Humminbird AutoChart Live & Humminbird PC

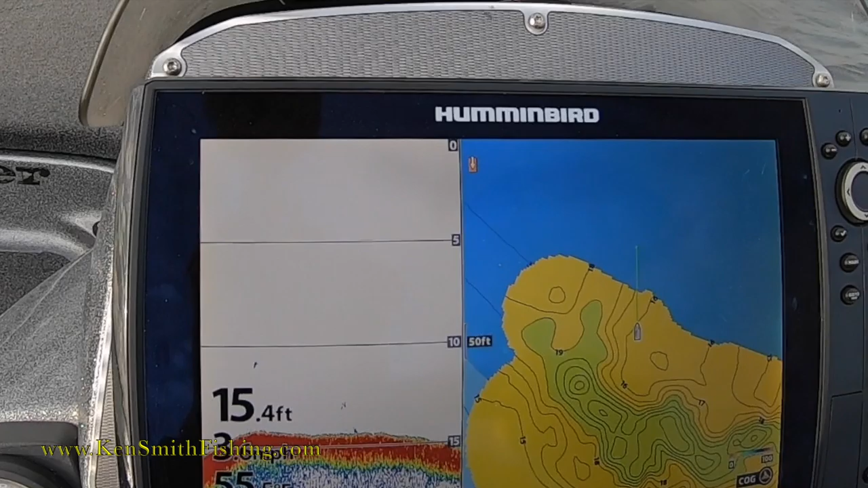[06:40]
On screen: depth 15.4 ft
You see, I got all my squiggly lines off the top of it, it's a whole lot easier to read what I've done.
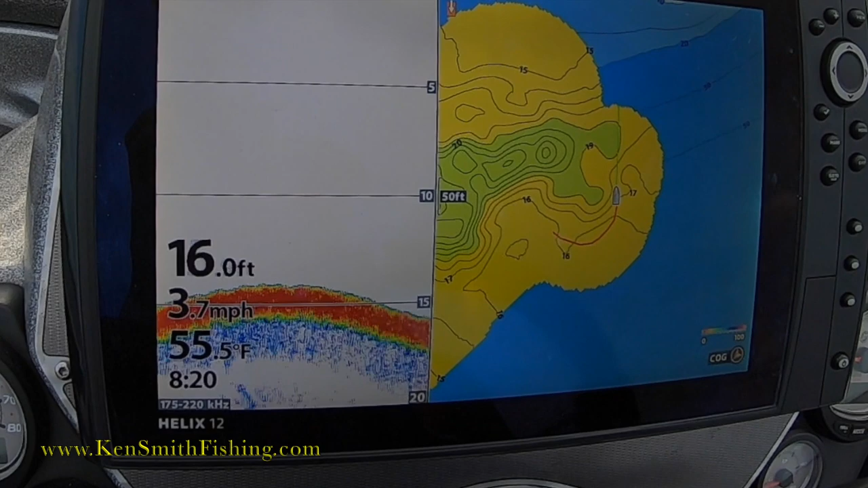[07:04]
On screen: depth 16.0 ft, water 55.5°F, speed 3.7 mph
It's a good line. I'm going to get down here.
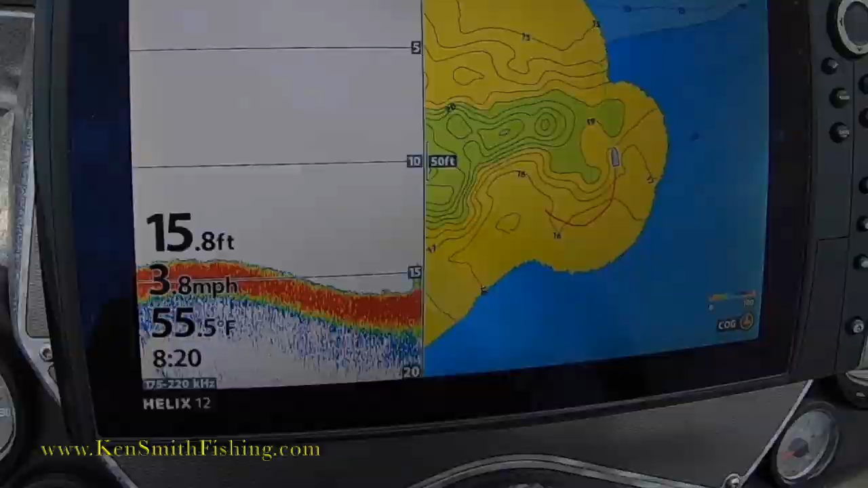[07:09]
On screen: depth 15.8 ft, water 55.5°F, speed 3.8 mph
I'm going to get down here. You're going to get down here.
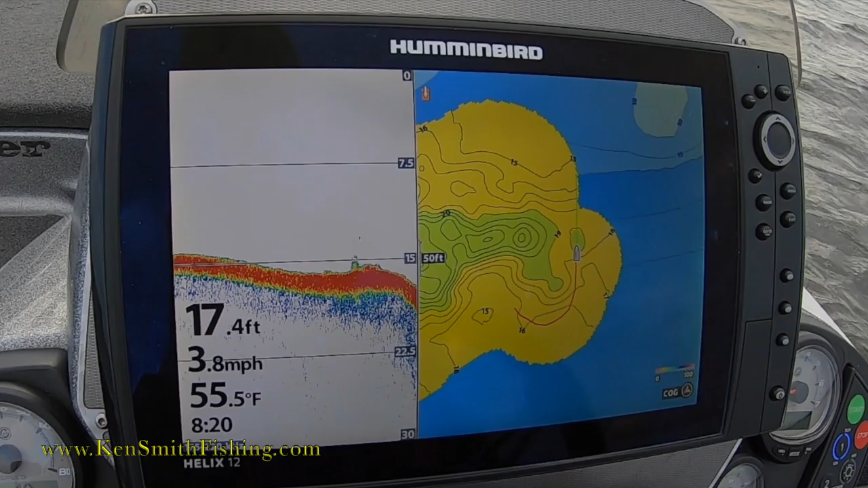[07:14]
On screen: depth 17.4 ft, water 55.5°F, speed 3.8 mph
There's a creek. Right back up out of it.
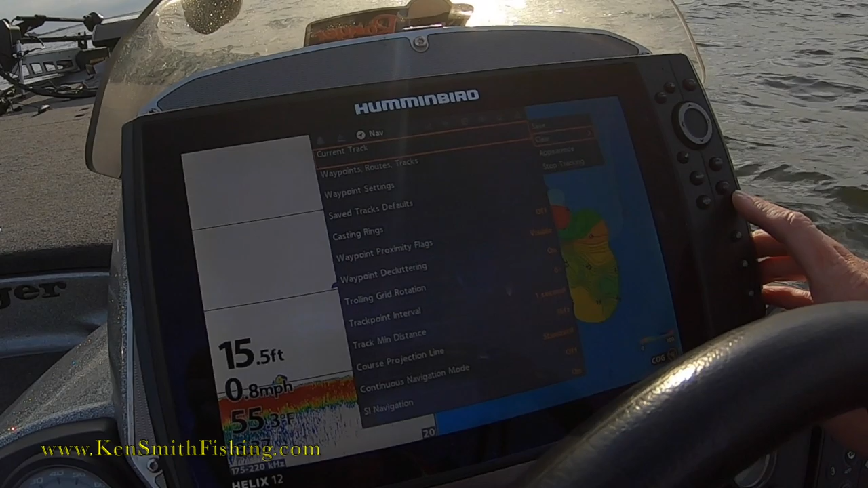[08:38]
On screen: depth 15.5 ft, speed 0.8 mph
and what you can see is that creek actually runs right up against a super shallow spot,
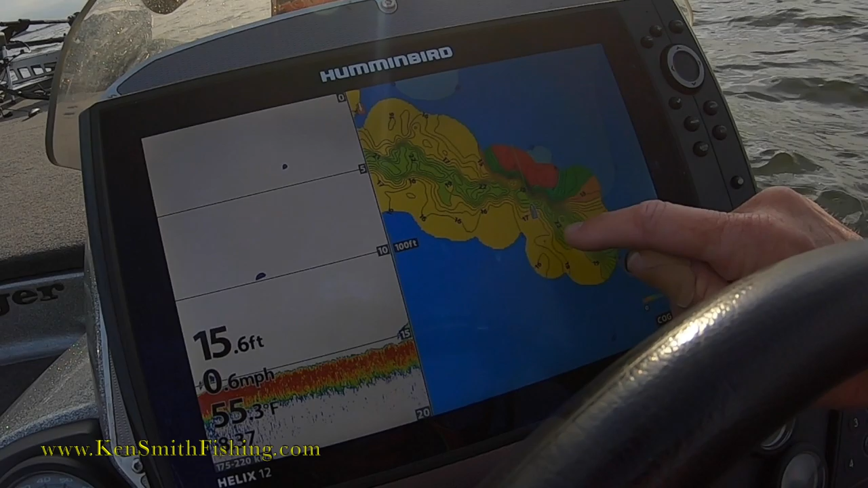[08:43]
On screen: depth 15.6 ft, speed 0.6 mph
so I want to fish back through there now with my rig and see if I can get a bite.
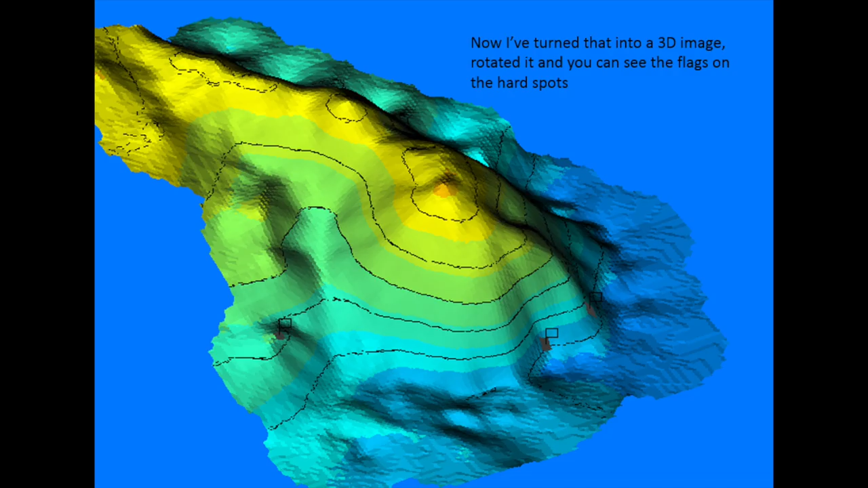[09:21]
so you can actually see where the bottom is harder using this tool, drop waypoints on it, and then come back and throw directly at the hard spots.
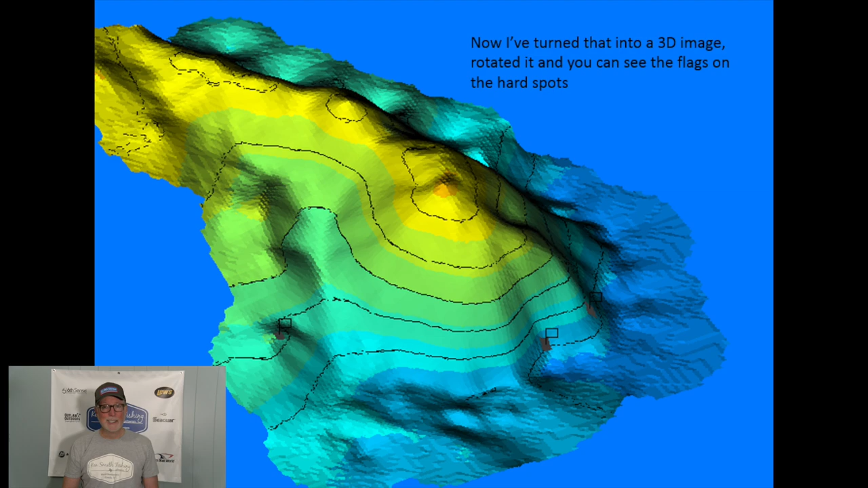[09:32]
It's a lot of work because you've got to download it, put it on your PC, do all the work with it, but I found some really cool spots on it.